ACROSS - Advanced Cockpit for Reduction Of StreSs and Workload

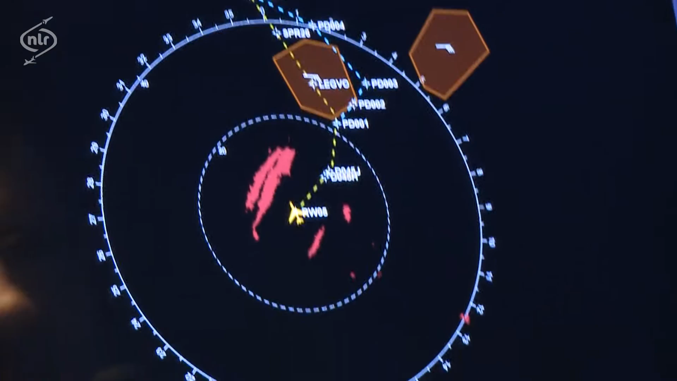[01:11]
Okay, we have weather on the departure near Lefpo. And the departure assistant is proposing a detour around that weather cell.
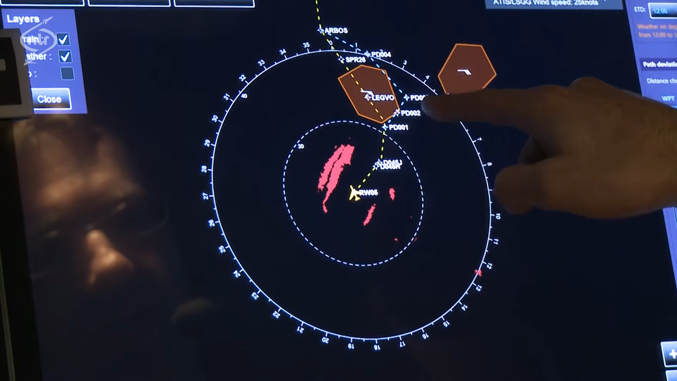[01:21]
I will now play the simulation.
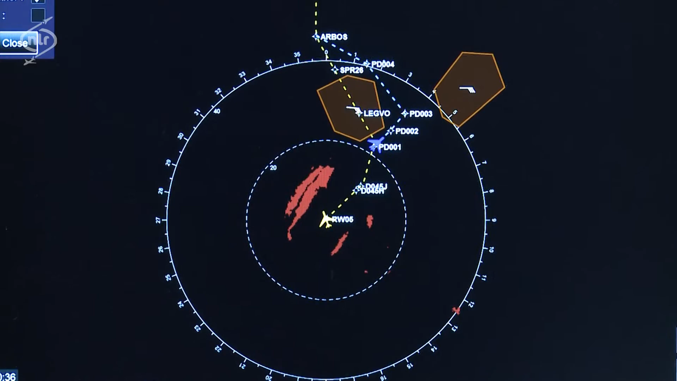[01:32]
And we see that we are going to clear the weather this way.